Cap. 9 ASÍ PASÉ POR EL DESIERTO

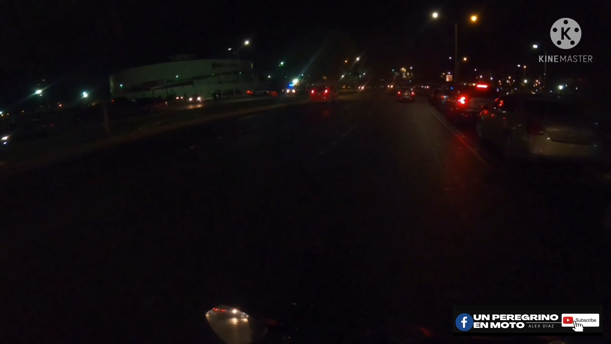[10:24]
Hay algo de tráfico y estoy ya en busca de un lugar para cenar y un lugar para dormir porque hoy sí ando algo cansado, ha sido el día que más he rodado prácticamente desde la mañana que salí de Hermosillo hasta ahorita en la noche ya aquí en Mexicali y han sido poco más de 700 kilómetros y pues tuvo muy fuerte el calor en el desierto,